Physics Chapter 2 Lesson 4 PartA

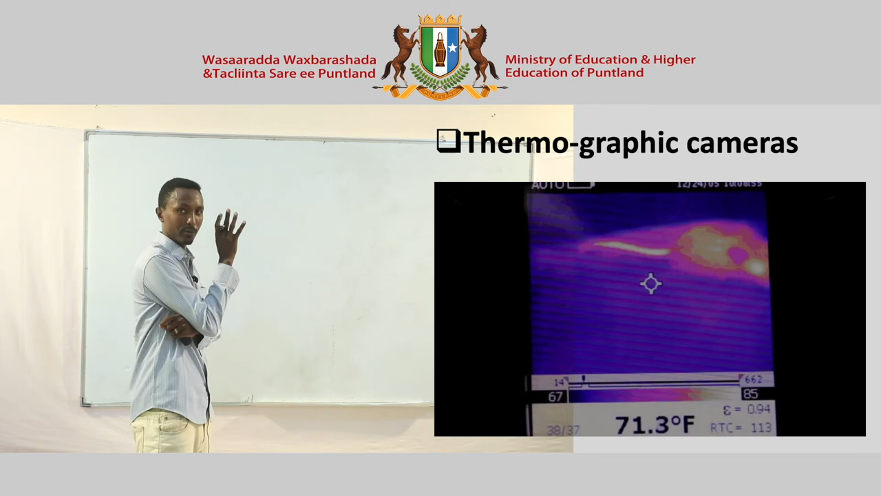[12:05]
On screen: spot 71.3°F
aad u eg halkaa fiiri arday okay marka aan ku celinno dabcan
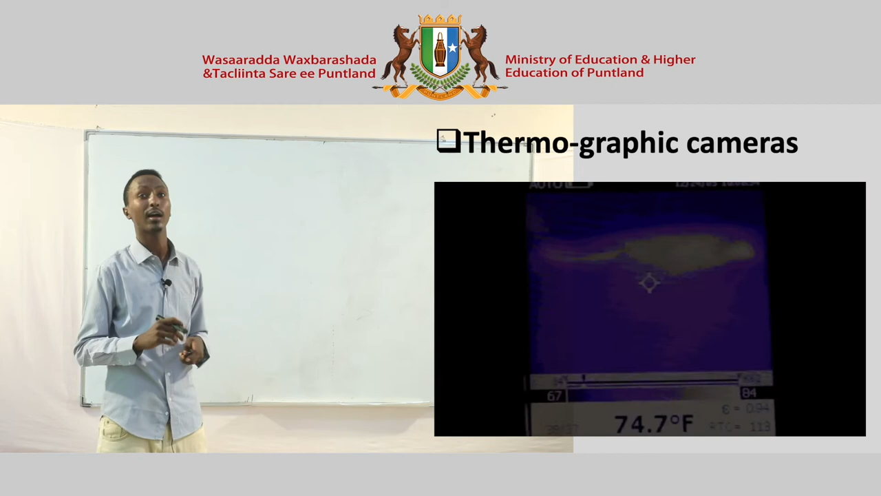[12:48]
On screen: spot 74.7°F
thermographic cameras ayaa loo isticmaali karaya aynu soo kulmo summary of infrared radiation